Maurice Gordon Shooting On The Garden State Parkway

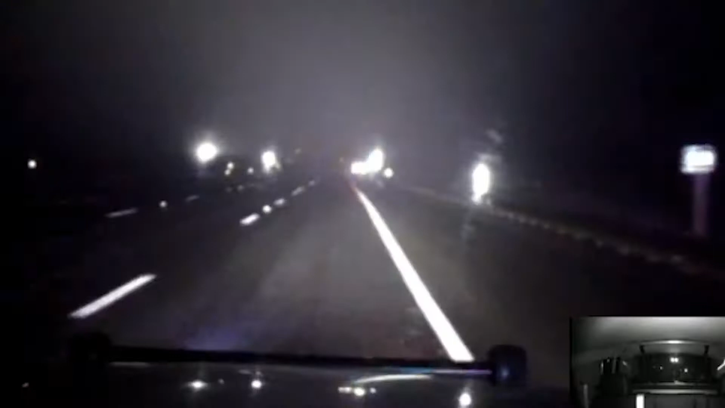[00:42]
The next video shows a state trooper pulling up to another police car, lights flashing, next to Gordon's stalled out car, which is southbound on the Garden State Parkway near Red Bank.